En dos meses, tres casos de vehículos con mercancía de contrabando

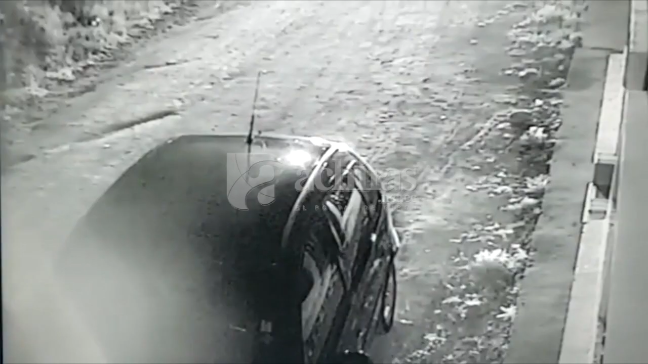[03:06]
quien en su intento de huir tomó la vía prolongación de la calle Antonio Flor, la cual carece de un puente.